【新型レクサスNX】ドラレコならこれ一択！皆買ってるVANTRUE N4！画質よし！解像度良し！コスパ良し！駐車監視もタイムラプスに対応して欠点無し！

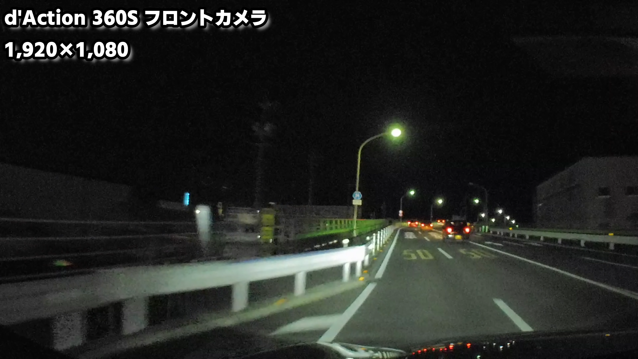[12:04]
実際この場所は街灯こそあるものの少し暗い道路を走っているということもありますのでカメラにとっては少し不利というところもありますけれどもやはりこういったところでもしっかり撮影できるというのが安心感につながってくるポイントなんじゃないかなと思います対向車のヘッドライトの明るさ調整もあまりうまく調整できていないような印象を受けますのでナンバープレートを視認するというところは難しいばかりか場合によっては車種の特定も少し厳しい部分があるかもしれません
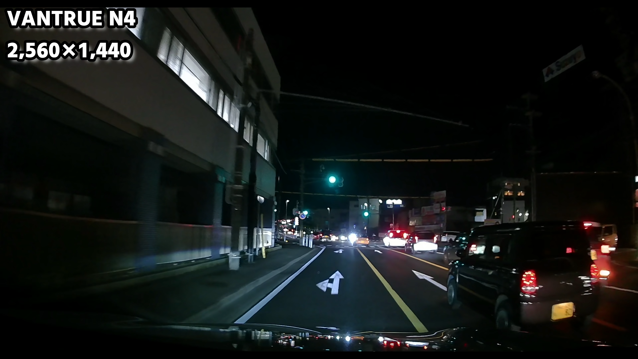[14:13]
それではバントゥルの映像となりますやはり解像度の違いというところがまず大きいのでくっきりはっきり映っていますし追い越していった車のナンバープレートの認識もできるような状況ですねただやはりいくら強い夜間が綺麗に映るとはいえ対向車のナンバープレートが動きながら映るかというとちょっと厳しい部分があるんだなということは映像でわかると思いますしかしこの通り過ぎる標識など先ほどのカメラでは全て認識できていませんでしたけれどもこの辺りもしっかり認識することができているということがわかります
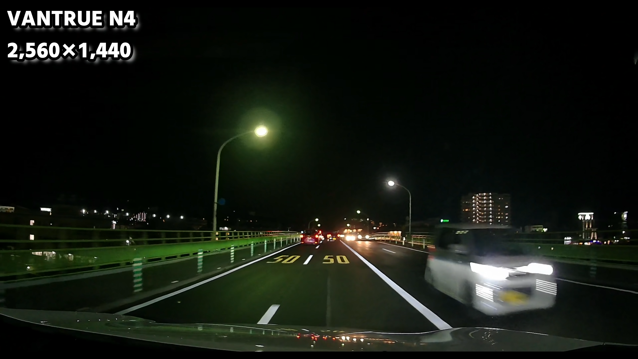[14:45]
やはり動きの速い対向車のナンバープレートなかなか見るのは難しいですねすでにこの時点で並走している車のナンバープレートをしっかり認識できていますよねただやはり日中の映像でも気になった点なんですがヘッドライトが当たった時に角度によっては白飛びしてしまうという現象が起きていますのでこの辺りがちょっと気になりますただ少し角度が変わった際にはですねはっきりナンバープレートを認識することができていますのでマントゥルーの圧勝ということになりそうです